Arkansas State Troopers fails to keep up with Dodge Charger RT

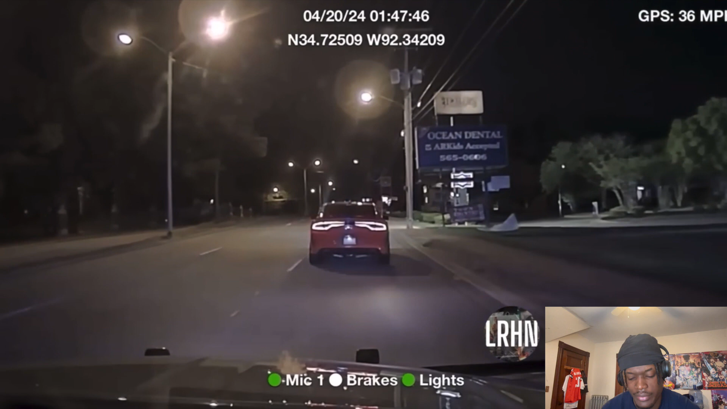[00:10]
He's in the RT, let's see if RT boy is cutting up. Wait, is it a V6? I don't know about my car. Yeah, I know it's a V6.
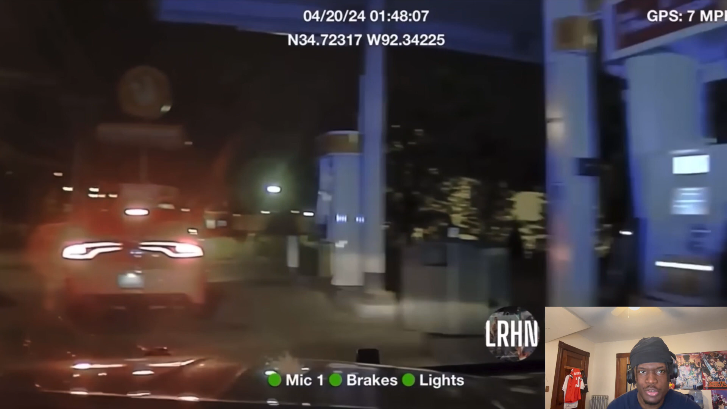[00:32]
It's a bass model. Is he getting out of his car? Boy, you crazy.
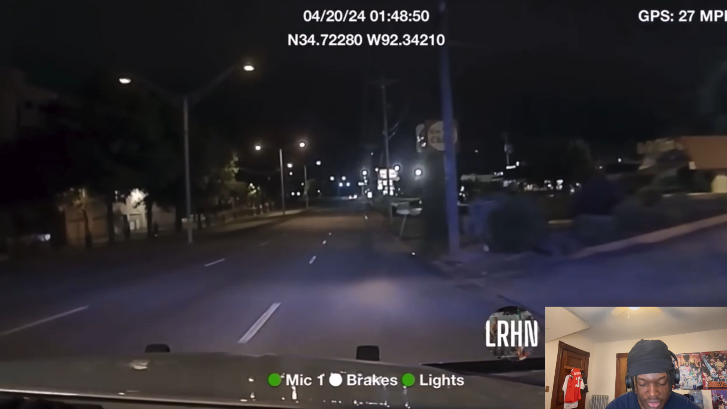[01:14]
That boy took off. He's drifting. He's drifting.
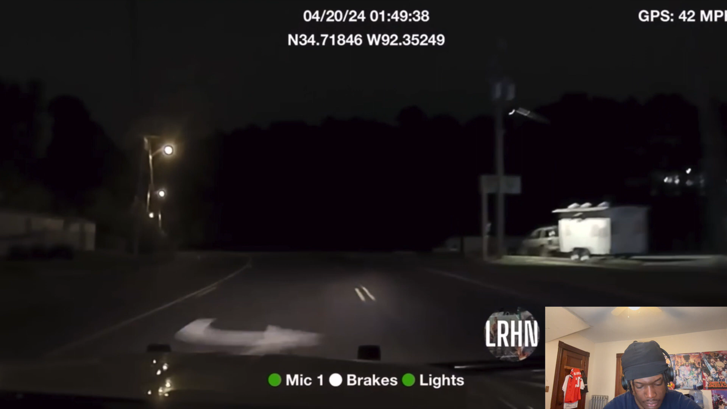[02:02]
who's going 80 around curves he's crazy 100 he's crazy